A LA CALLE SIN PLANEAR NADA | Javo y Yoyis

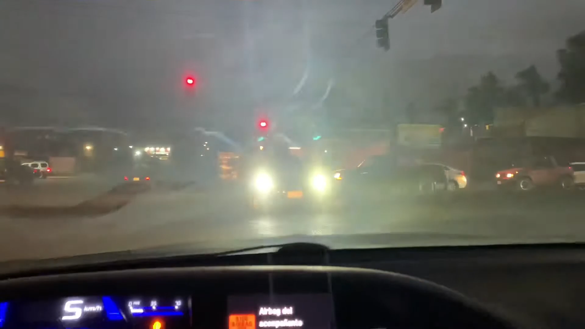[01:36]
Y bueno, bandita, vamos aquí por Villafontana. Mire, usted lo reconoce. Andamos en Tijuana, como siempre, echando el relajo. Vamos a ir a zona arriba.
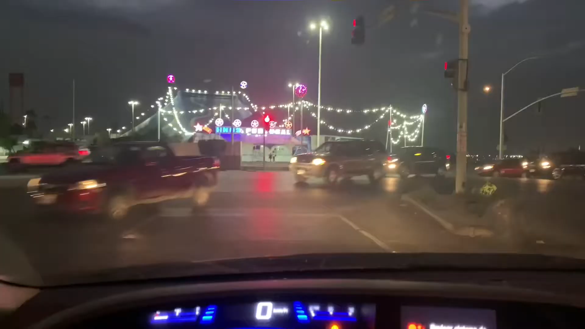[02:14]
Mire, mandita, está un circo. Tenía mucho que no mirar un circo de tan cerca, la verdad. Es el hermanos Portugal. Mira, vienen de Portugalia.